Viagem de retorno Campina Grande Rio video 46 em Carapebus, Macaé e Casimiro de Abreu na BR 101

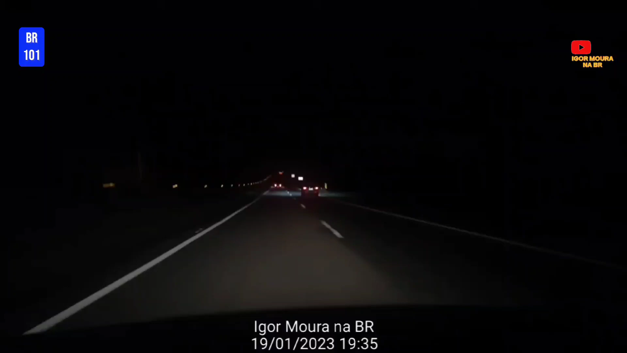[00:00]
pessoal, estamos de volta com mais um vídeo. 7h34, 19 horas e 34 minutos. Continuamos aqui na BR-101, passando pelo quilômetro 141.